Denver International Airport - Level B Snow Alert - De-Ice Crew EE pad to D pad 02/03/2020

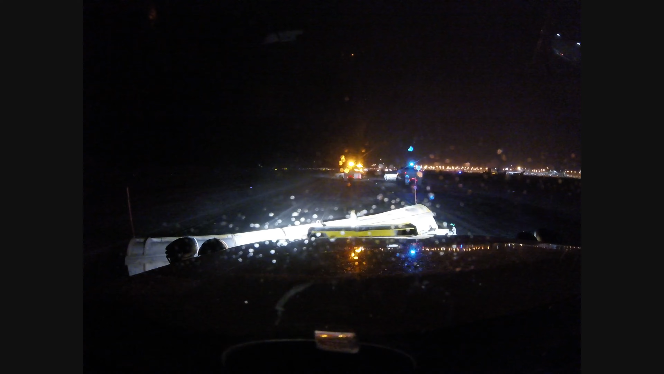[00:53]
As we continue, you can kind of see that United airplane on the left and the Southwest airplane on the right. So we're approaching the east end of the C concourse at this point.